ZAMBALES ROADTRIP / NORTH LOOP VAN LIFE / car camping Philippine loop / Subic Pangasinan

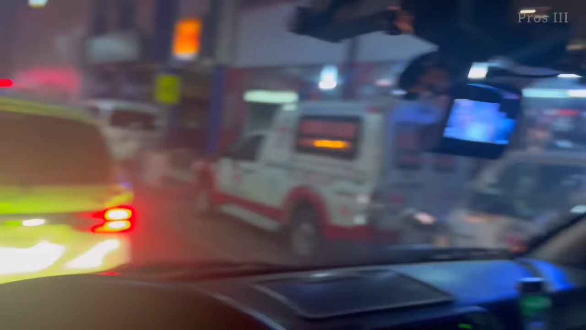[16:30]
7pm, arrived sa city proper ng Baguio.
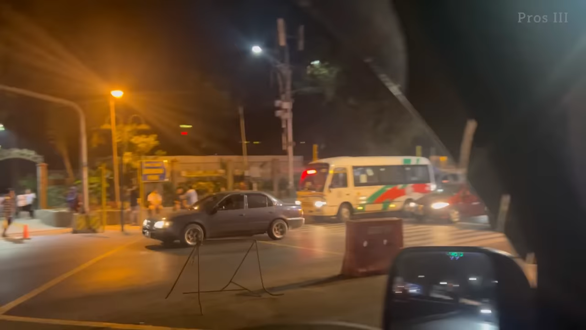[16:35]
Burnham Park na. Ang dami yung sasakyan dito. For sure nga, ang daming tao sa Burnham Park.
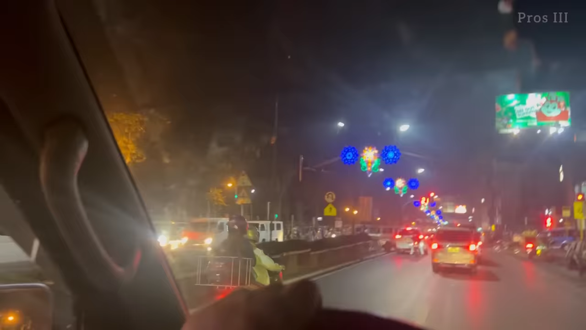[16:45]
Ang dami yung park sigilid. Puno siguro parking patay.
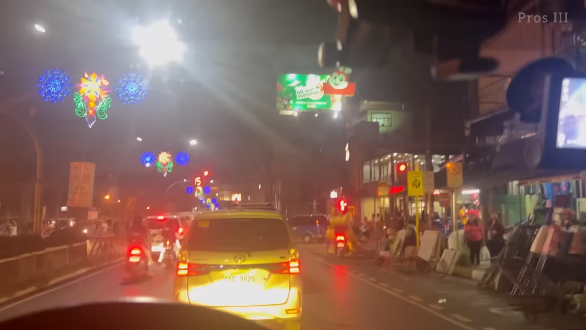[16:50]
Likot lang kami dito papalibas ng gabi ng araw. Natutulog sa Burnham Park.